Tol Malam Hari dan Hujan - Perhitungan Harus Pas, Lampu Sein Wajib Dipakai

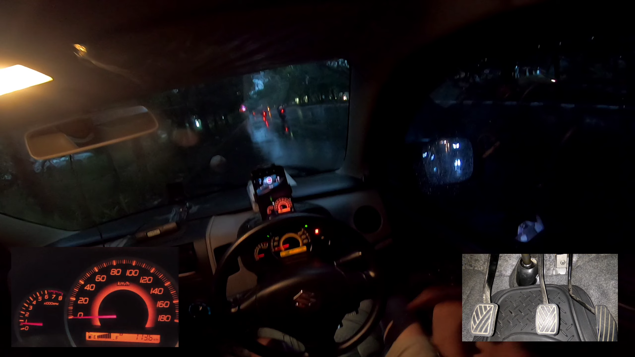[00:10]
posisi hujan pula Jauh, sekitar nasi Ustadz, oper satu, setengah kopling, buka, cepat jeneng krik, tambah ikas Matikan azad, menyalakan jen kanan Jangan lupa berdoa, bismillahirrahmanirrahim Alhamdulillah, oper kedua Kalau posisi hujan, wajib menyalakan lampu, minimal lampu kota Nah, karena ini sudah malam pula, jadi kita nyalakan lampu besar juga Nah, lihat teman-temannya dulu, teman-teman juga nyalakan lampu besar Ini jam 7.37 ya,
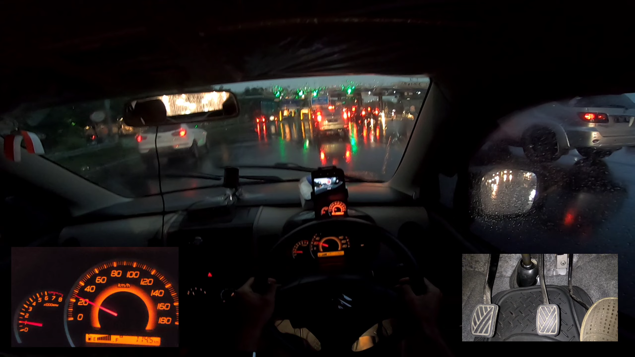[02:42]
Agak merambat Kalau yang sebelah kiri berjalan Awas, ada baju, udah kasih jalan Karena mobil kita kalah besar guys Sawangan ini
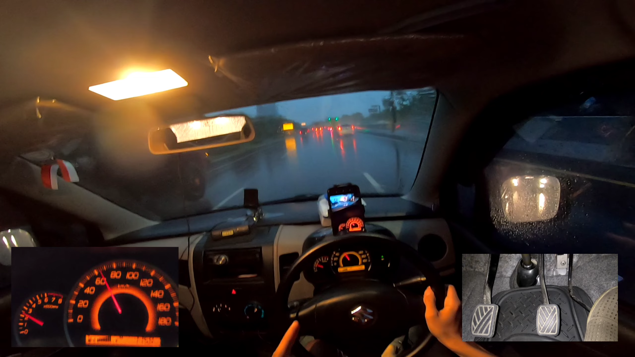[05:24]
Belakang kita juga ada mobil Jangan lupa giginya Di over ke-5 Seperti-70 Over ke-5 Nah, nice Seperti itu guys Nah, ini kalau Bantu lampu coba Saya matikan lampunya Kondisinya seperti ini Kondisi realnya Nah Jadi seperti ini Wajib jaga jarak Ditambah agak jauh Karena ini hujan Terus agak gelap juga Nah
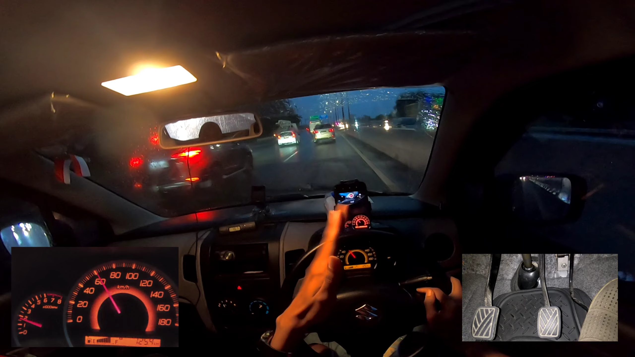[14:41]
Mending Tenang Aja Nah Ini Kita Meng Exit Dari Sebelah Kanan Lihat Pelan Sen Kiri Pelan Pelan Gasarnya Perhatikan Supian Kiri Ada Truck Kita Di Belakang Truck